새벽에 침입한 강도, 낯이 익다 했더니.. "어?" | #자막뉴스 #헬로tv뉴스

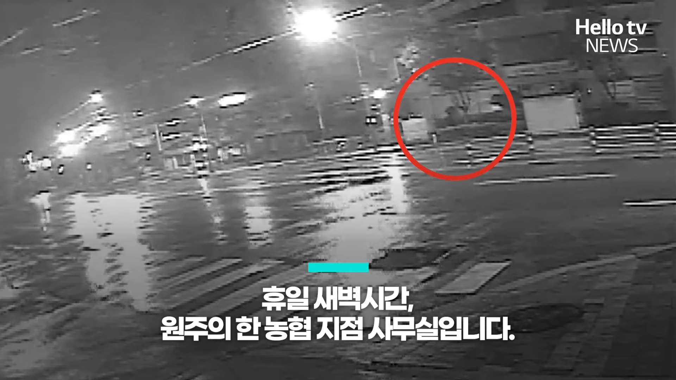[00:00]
휴일 새벽시간 원주의 한 농협지점 사무실입니다. 후드티 모자를 쓴 남성이 휴대전화 손전등을 켜고 무언가를 찾고 있습니다.
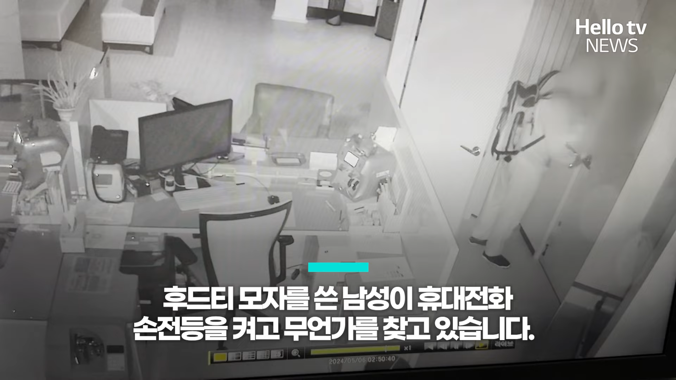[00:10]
현금 입출금기 뒤편 사무실로 들어간 남성은 마스터키로 순식간에 기기까지 열었습니다.